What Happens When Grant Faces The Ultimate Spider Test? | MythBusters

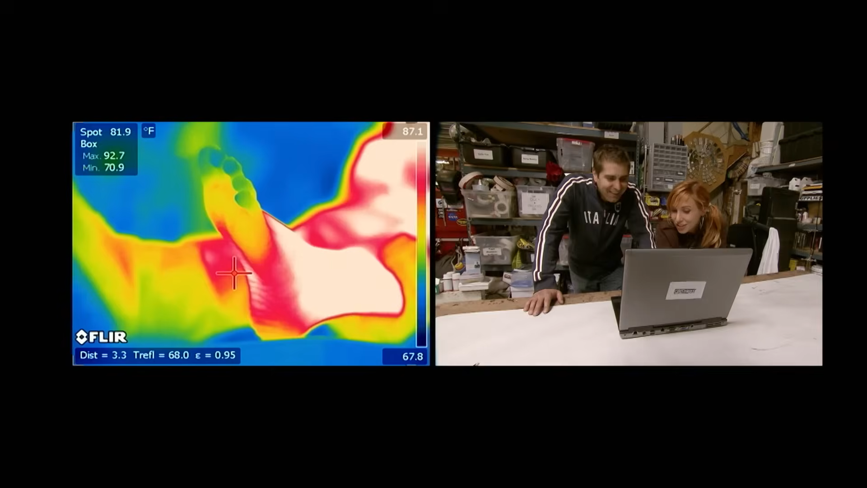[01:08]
On screen: spot 81.9°F
And the temperature of his feet dropped to 81.9.
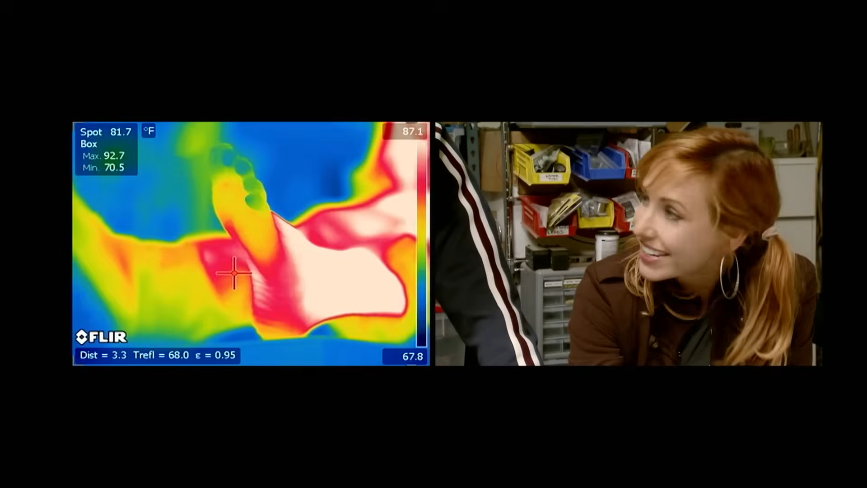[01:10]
On screen: spot 81.7°F
And remained that temperature for the rest of the time the spiders were on him.
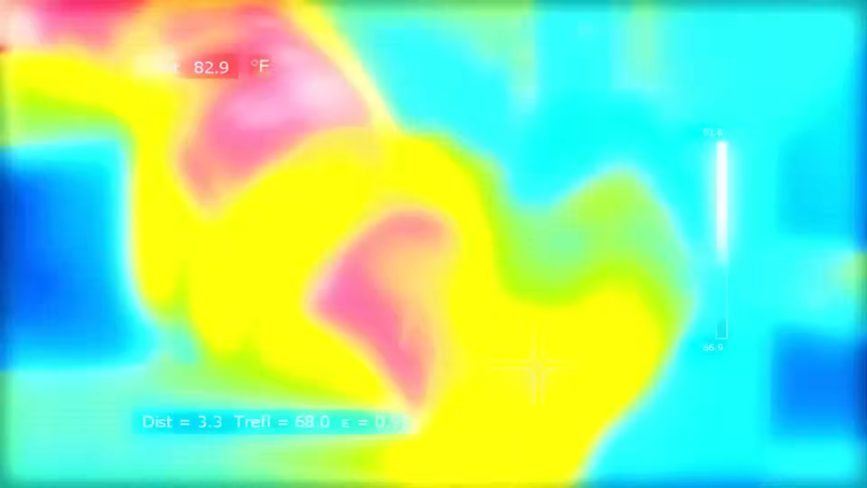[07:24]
On screen: spot 82.9°F
Their foot temperature dropped by an astonishing 15 degrees or more.